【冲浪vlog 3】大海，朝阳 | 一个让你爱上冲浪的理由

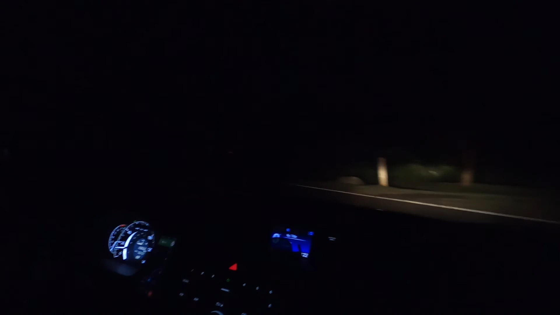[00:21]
我们驶进了小路当中路上一片漆黑除了我们一辆车也没有